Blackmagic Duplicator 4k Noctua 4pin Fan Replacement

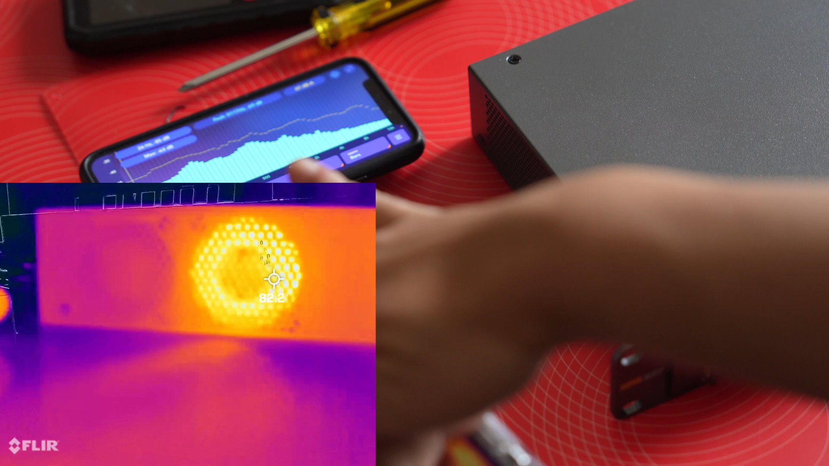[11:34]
Okay, the unit's been on for about a good five minutes, and the hottest part looks like it is 85 degrees, about 87, and the other fan is at 74.
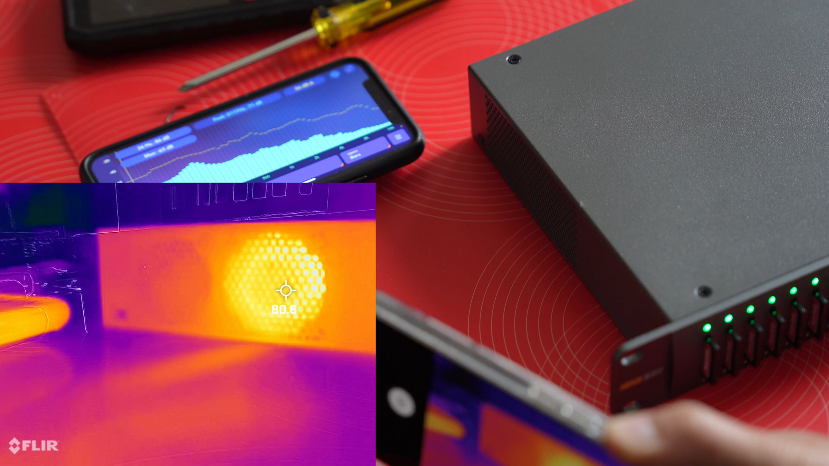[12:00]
It actually feels cool, the fan feels cool coming out,
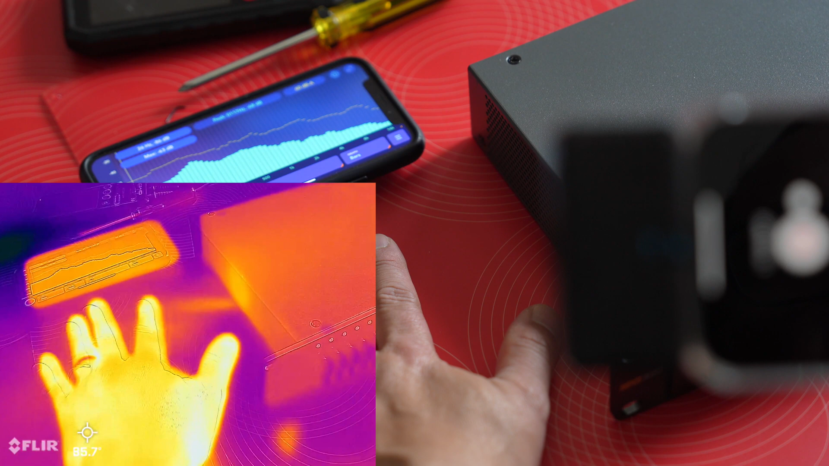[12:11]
so my hand's at 85, you see that's like 80, and I'll point at this, it's also 80.